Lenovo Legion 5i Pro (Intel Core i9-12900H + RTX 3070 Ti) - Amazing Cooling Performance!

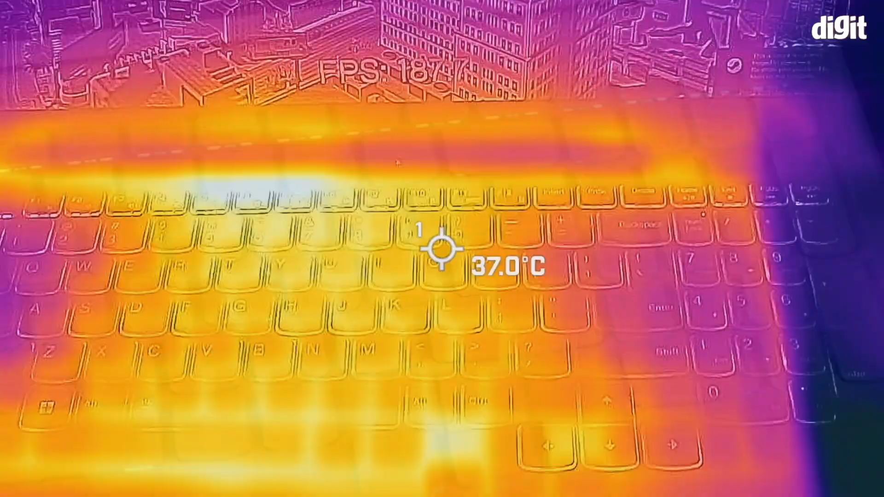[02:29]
On screen: spot 37.0°C
the surface temperature does reach us close to 48 degrees near the mid of the keyboard during intense gaming.
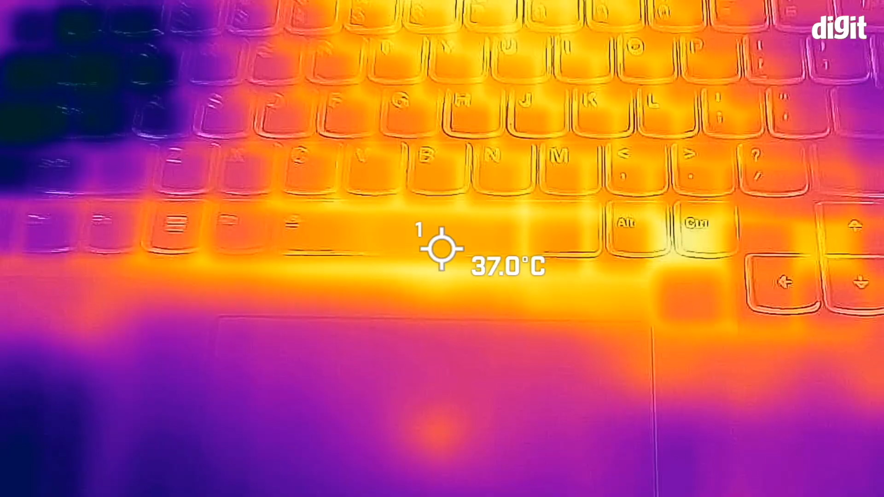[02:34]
On screen: spot 37.0°C
However, the area around the WASD keys and the palm rest remain relatively cool.
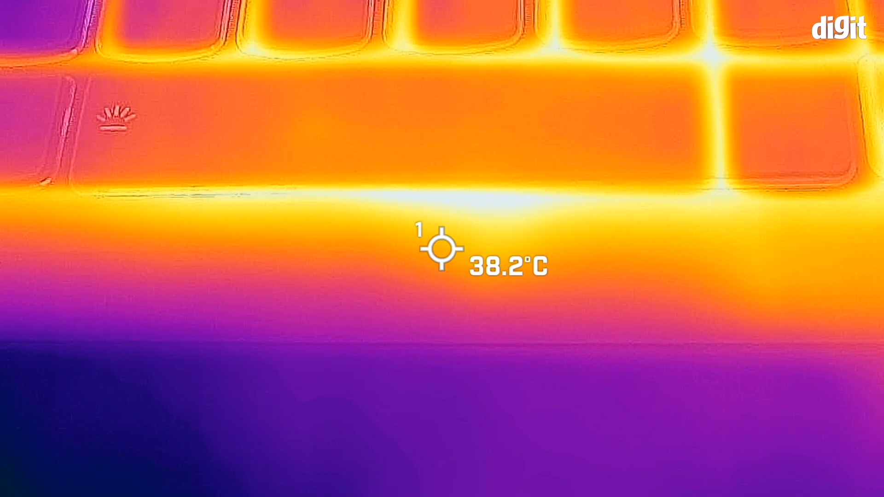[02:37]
On screen: spot 38.2°C
Furthermore, under the silent mode, the entire keyboard surface temperature does not exceed more than 38 degrees Celsius which is pretty neat.